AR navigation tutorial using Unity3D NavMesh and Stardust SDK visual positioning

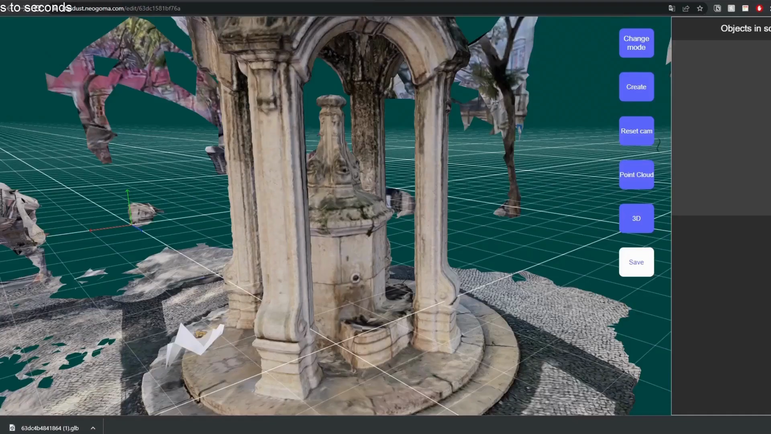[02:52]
we're gonna have a lot more options okay so now we're gonna need some kind of reference to the location that we want to do the navigation on and for this I'm gonna assume that
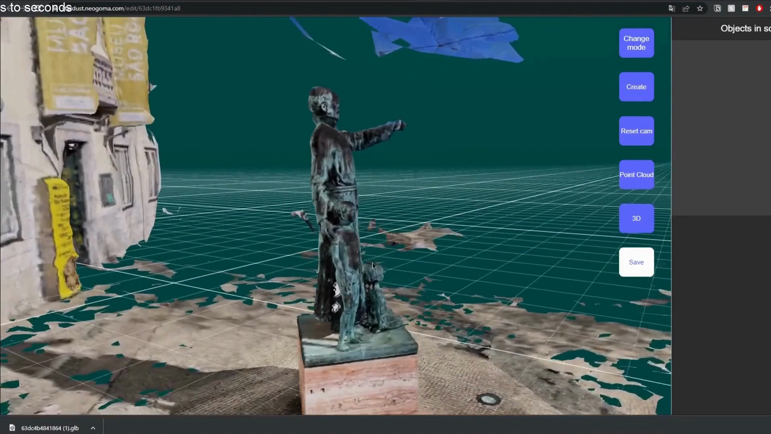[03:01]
you already map the location and that has already reconstructed and we're gonna go on the start us dashboard